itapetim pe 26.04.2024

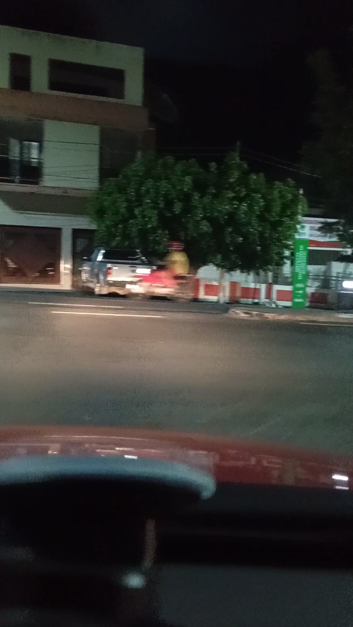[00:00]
É isso aí, meus amigos de Itapetim, região. Estamos aqui na cidade de Itapetim, lógico, né?
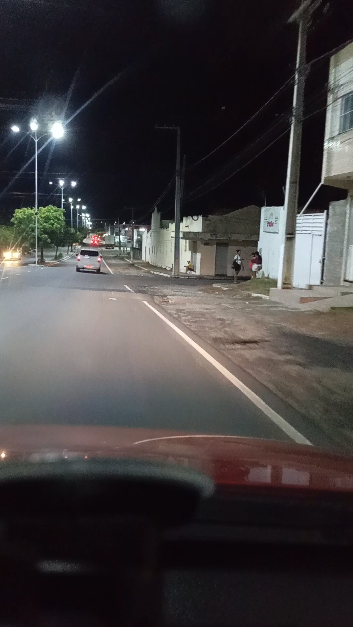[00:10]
Fazendo esse vídeo aqui pra vocês, né? No vento imortal da poesia. Mostrando pra vocês aqui como é que tá a terrinha. Hoje é sexta, sextou, no vento imortal da poesia. É... Muita gente aí já tá começando aí a comemorar a festa da Rádio Pedras Soltas na cidade de Itapetim,
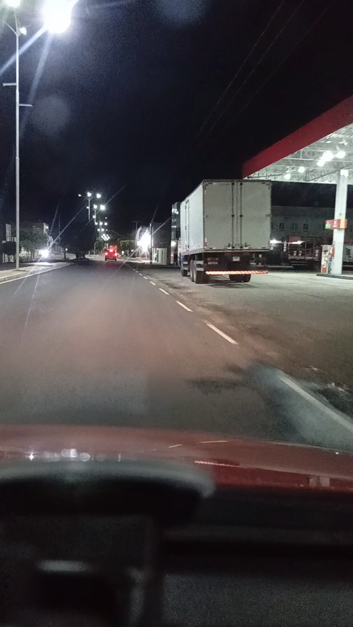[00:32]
né? Que é amanhã. Já tem muita gente aí dando esquenta. Mostrando pra vocês aqui um pouquinho das ruas.
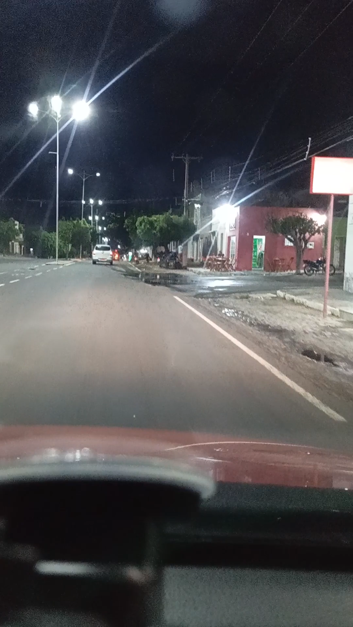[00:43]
Aqui a gente tá no Paulo Sexto. Conhecido e falado Paulo Sexto da cidade de Itapetim. É isso aí. A cidade, como vocês podem ver, está iluminada no LED, né? Fica até mais bonita a cidade, né? De andar à noite.
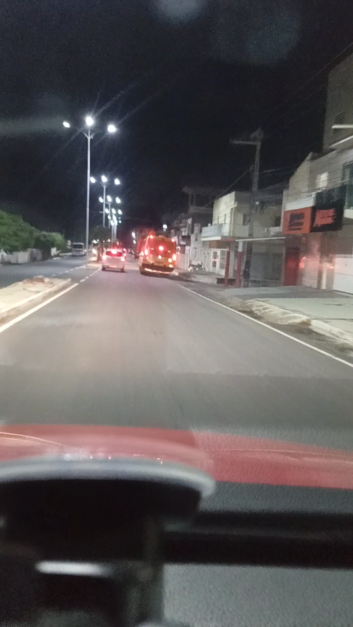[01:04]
Olha aí, as ruas estão demarcadas já, as pistas, né?
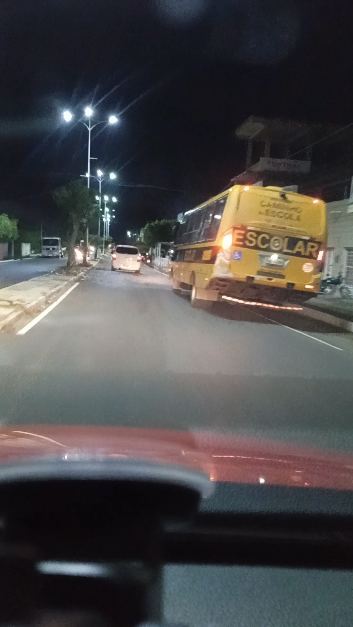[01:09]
E vamos que vamos. Estamos seguindo aqui. Fazendo um rolezinho aqui pra vocês que estão fora da capital da poesia.
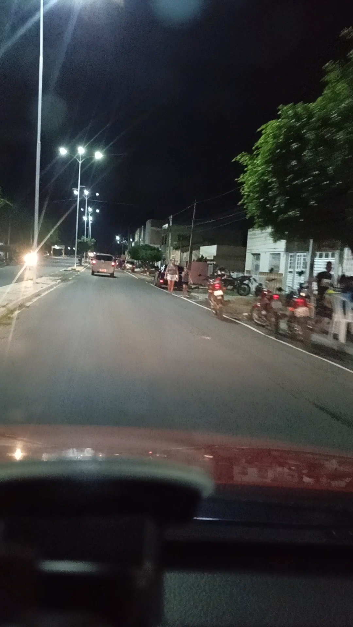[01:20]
Vocês podem observar aí que, aqui como sempre, o Paulo Sexto sentindo o hospital sempre movimentado.
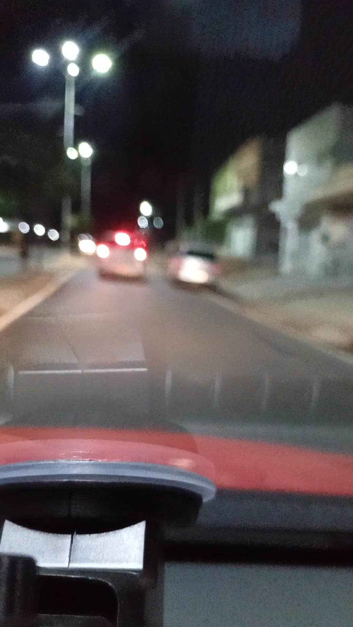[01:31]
Olha aí, mostrando pra você que tá aí fora de Itapetim viajando. Pra você matar a saudade da sua cidade.
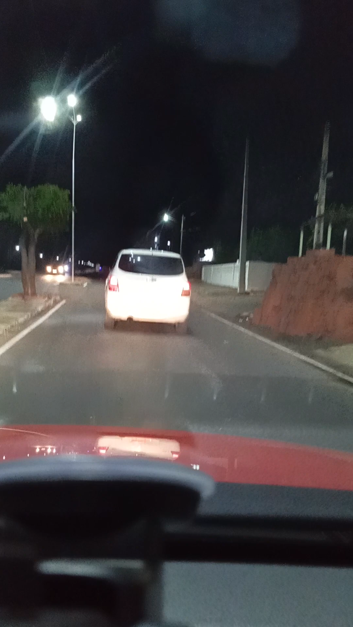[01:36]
E ver como é que tá a sua terrinha. Terrinha. Aqui a gente tá de frente do hospital. Vou voltar daqui, né? Pra ali ainda não tá tão iluminado, tá um pouco escuro.
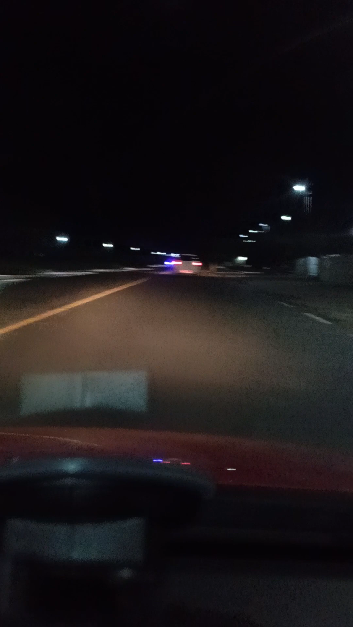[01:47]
Dá pra gente fazer umas boas imagens aqui pra você.
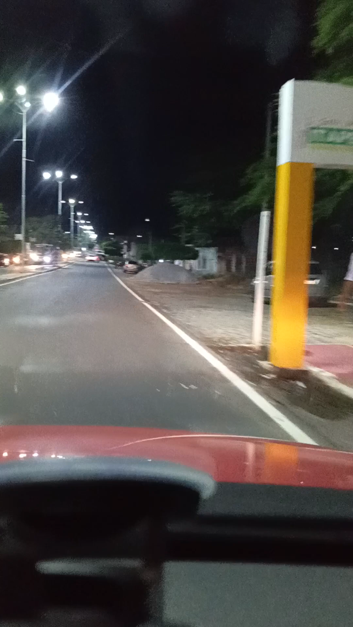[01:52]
Mas aqui, como você pode observar, Itapetim continua como sempre, calma, tranquilo. Graças ao meu bom Deus. Depois de um sereno do dia de hoje, já tá chovendo um pouco. Um sereno bom. Né? Mas tá tudo sob controle.
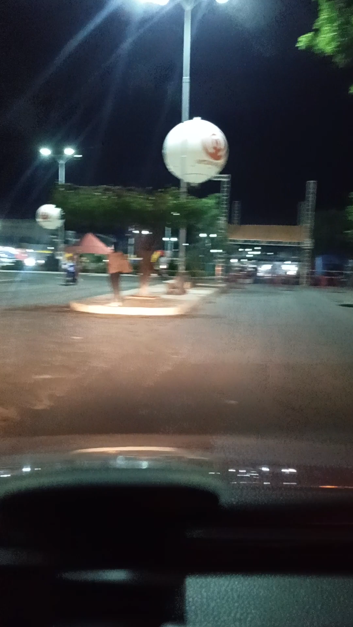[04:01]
Olha lá o pessoal. Tá vendo, ó. Com a moto. Tem que voltar daqui. Beleza?